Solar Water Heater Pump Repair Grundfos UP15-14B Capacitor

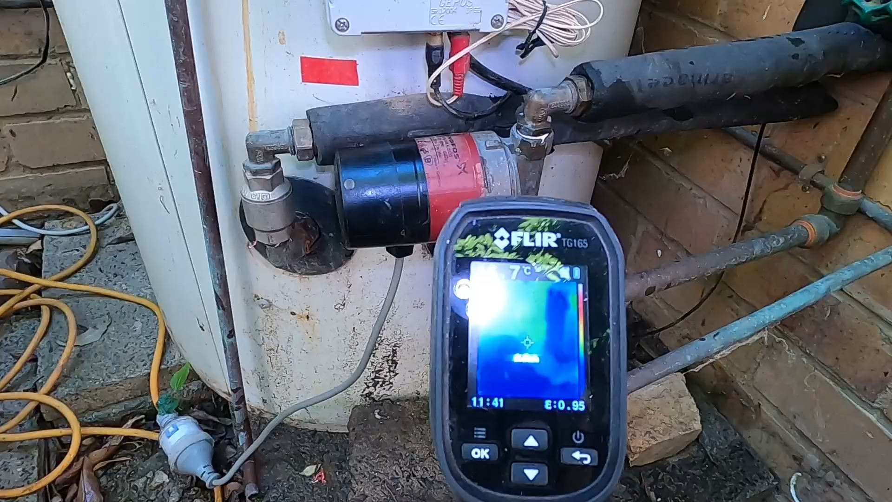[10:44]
if we just have a look what's going on so I've got my infrared camera try and get it so you can see what's happening so the pump itself is a little warm maybe 18 now water's cold
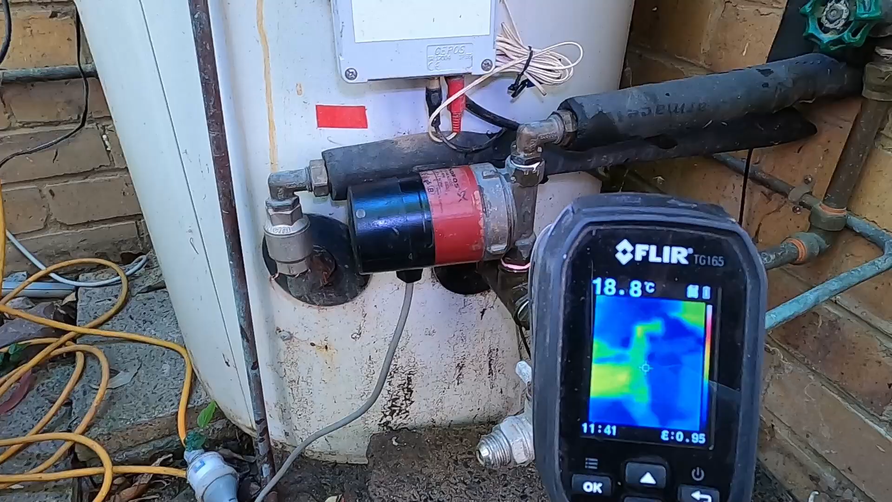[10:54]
On screen: spot 18.8°C
what we're going to look for is this water here start to warm up as it comes down off the roof so we'll just give that a minute and see what it looks like
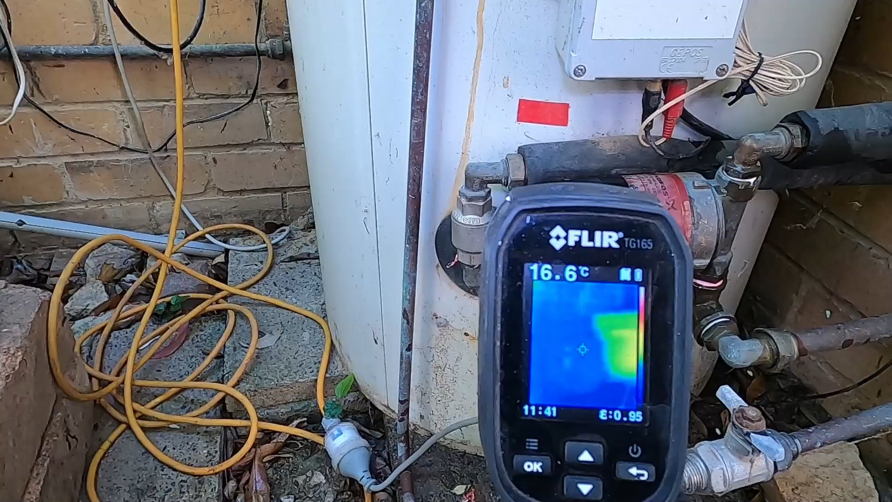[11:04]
On screen: spot 16.6°C
so here we are the next day 24 hours later and the pump